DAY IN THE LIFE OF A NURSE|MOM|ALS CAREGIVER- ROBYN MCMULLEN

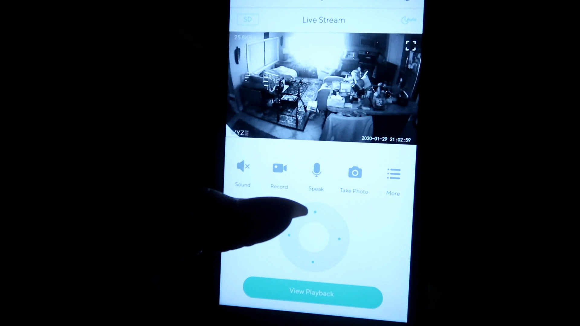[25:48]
Like right now she is sleeping.
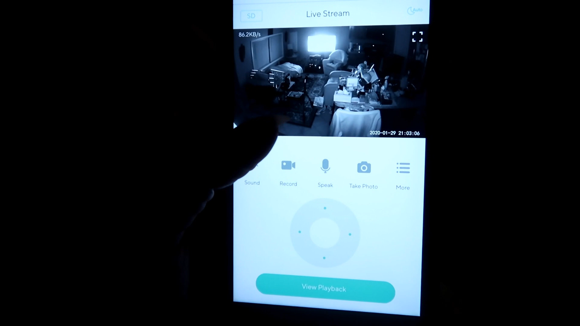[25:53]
No, the lights are off, but the TV is still on, it looks like. But it looks like she's sleeping right here.
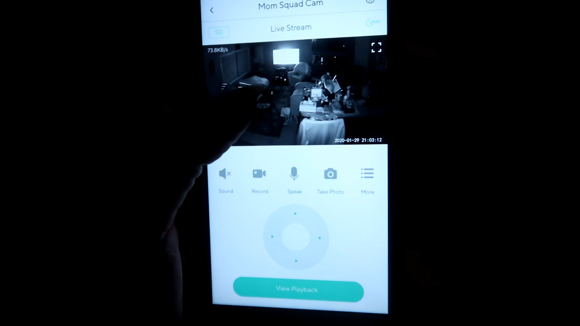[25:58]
Maybe she forgot to turn the TV off or something. But so you can move the camera this way,
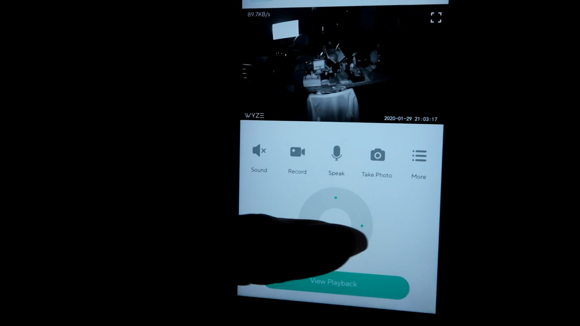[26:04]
that way, and it goes like all the way that way.
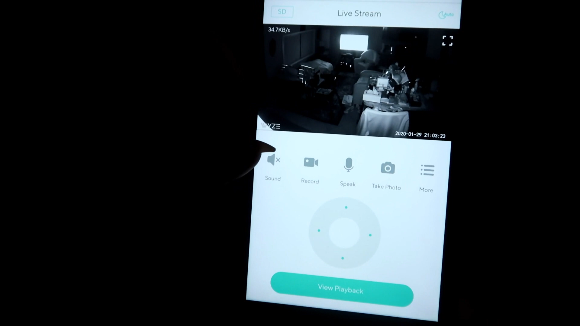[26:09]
I can turn the sound on so I can hear things. I can record something. I can speak.
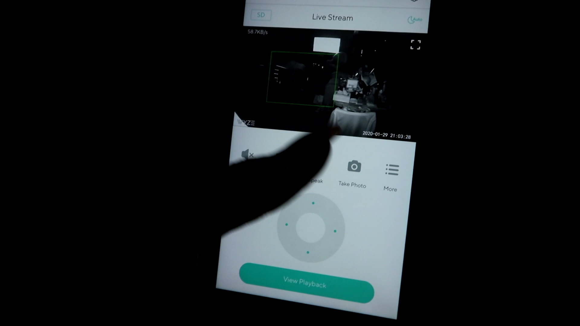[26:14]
So if I tap this and then tap the screen, I can talk to her through the camera, and I can take like a snapshot of whatever's going on.
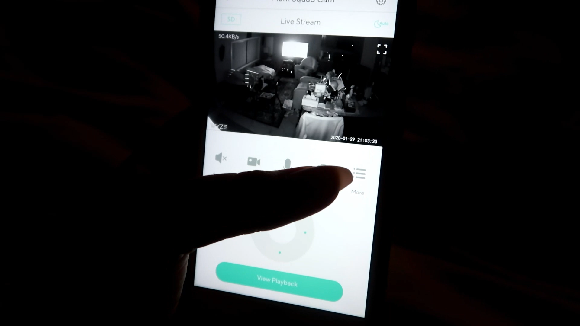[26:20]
So this is a good way for us to check up
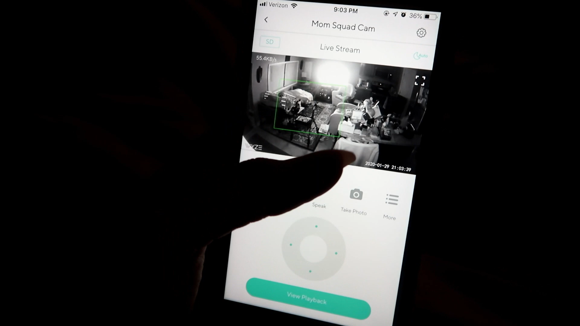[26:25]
on my mom without having to bother her And we can just make sure that she didn't fall.
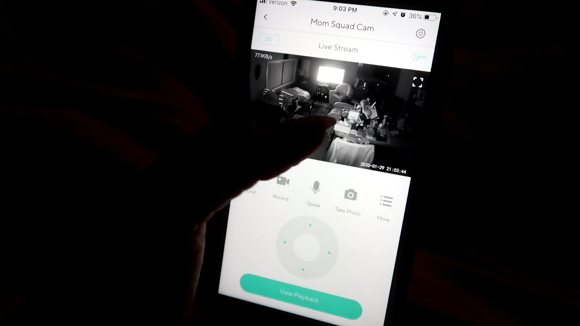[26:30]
If she's not responding to us through text or something, that she's okay. So,
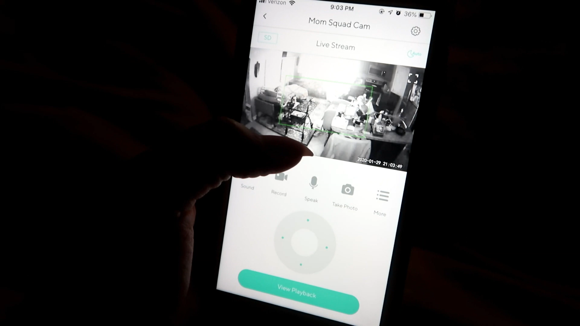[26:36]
yeah, I don't know. It's kind of like a baby cam, but I think it's a good idea to have for her.